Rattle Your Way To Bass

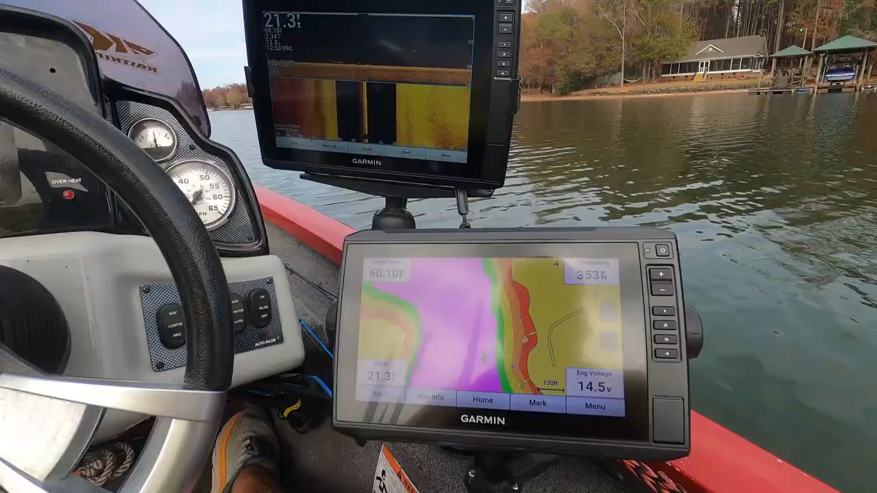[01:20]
On screen: depth 21.3 ft
well guys, I'm out here on a back in the back of a creek and I'm just kind of
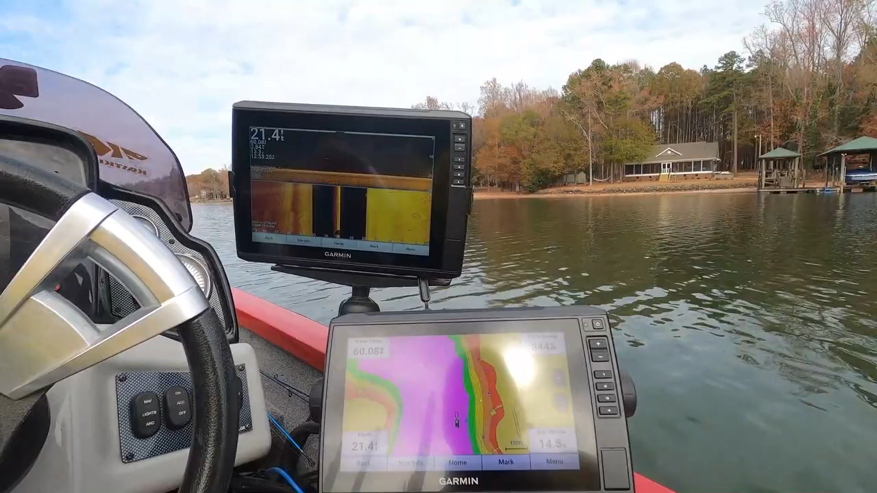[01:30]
I'm just looking for brush piles, structure, and I tell you, I'm marking everything that I find that looks promising. And you know, at some point I'm gonna come back and fish it. But if you got a chart plotter, put some time into it and learn it and get out, and you're gonna do a great deal of riding around, but
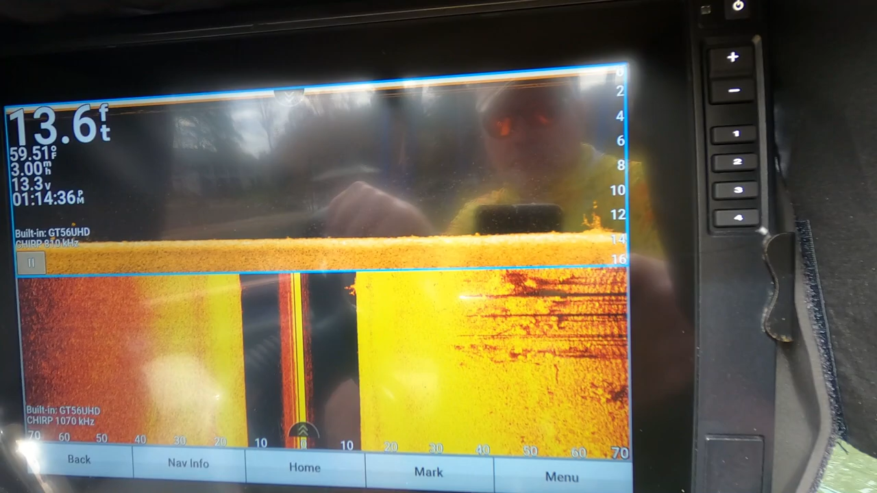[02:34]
On screen: depth 13.6 ft, water 59.51°F
There we go. We got a little something right here in the water.